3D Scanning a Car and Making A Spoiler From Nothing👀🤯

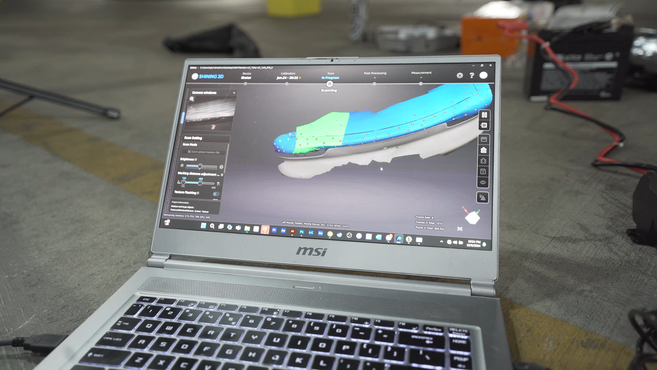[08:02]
and as you guys can see we've only lost tracking once
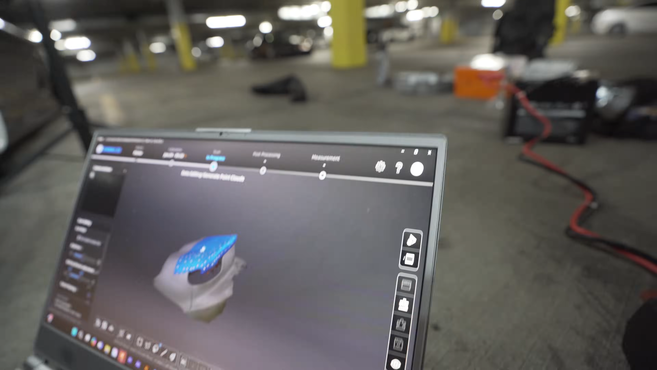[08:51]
i don't think that there's actually a dent in it i just think that that's like inconsistency with the lighting or shadow that i may have made yeah you see what i'm talking about right there yeah